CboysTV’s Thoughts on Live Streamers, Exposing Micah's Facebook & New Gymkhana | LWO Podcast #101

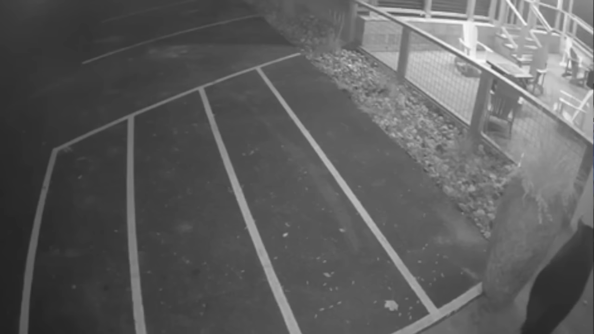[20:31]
But keep in mind, he's guys. He's just roaming. Yeah, dude. Somebody, look, he's like up in here. Like, he checked it out. And then I saw security cam footage of somebody's house on the south side of the lake, and he was like chilling in their front yard and roaming around.
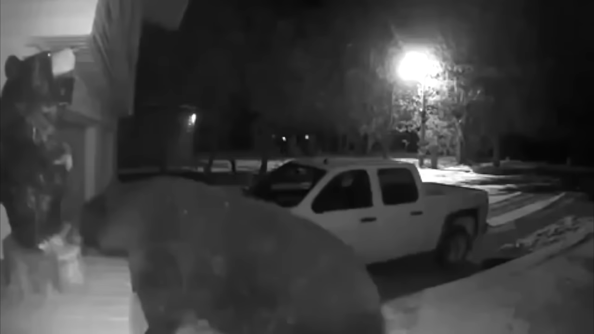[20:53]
They have like a bear statue out front of their house, and he walks up to the bear statue. He's like checking out. He's like, no way. He's like, what the fuck's this thing? So it looks like me. My question is that like, so he pulls up to one of the local bar and grills, and he's like, no joke, at the front door.